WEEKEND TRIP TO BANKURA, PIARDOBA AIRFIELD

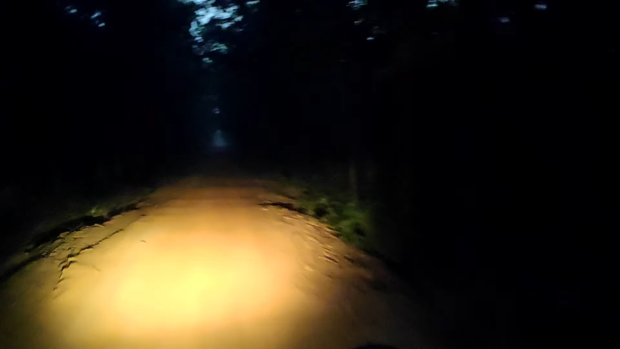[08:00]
এবার আমরা রিসর্টে ফিরে যাব। জঙ্গলে সন্ধে খুব তাড়াতাড়ি নামে, দেখতে পাচ্ছেন রাস্তা প্রায় অন্ধকার, সূর্যের আলো প্রায় নেই বললেই চলে।